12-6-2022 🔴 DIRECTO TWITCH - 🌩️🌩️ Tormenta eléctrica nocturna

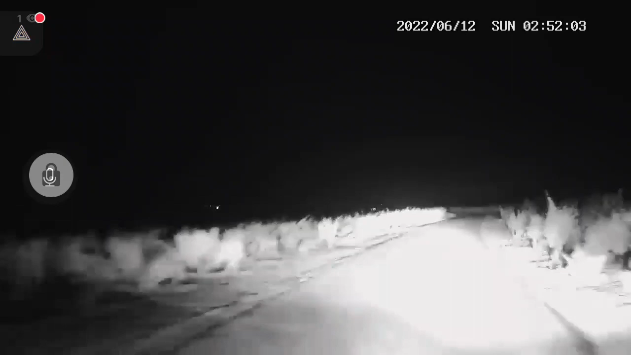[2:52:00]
Que no veamos algún conejillo por aquí, ¿eh? Salen seguro. Antes cuando he venido he visto uno. Se mueve algo de viento. Tampoco es gran cosa. La temperatura del coche me sigue marcando 20 grados. Bueno, pues nos vamos a asomar
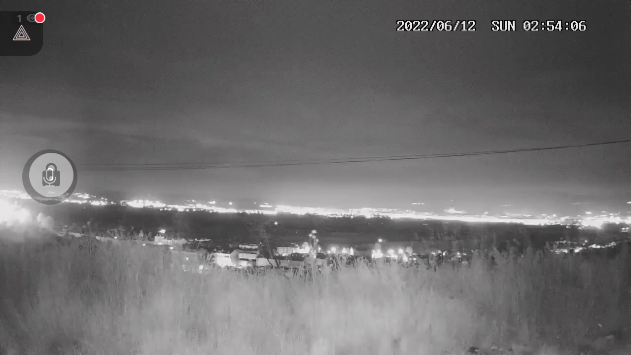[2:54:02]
Cordillera Cantábrica, algo en Burgos, parece que no es gran cosa. Y en el satélite visible, pues ahora voy a, o sea, en el satélite infrarrojo, ahora voy a actualizar y os digo. Cuando son casi las 3 de la mañana,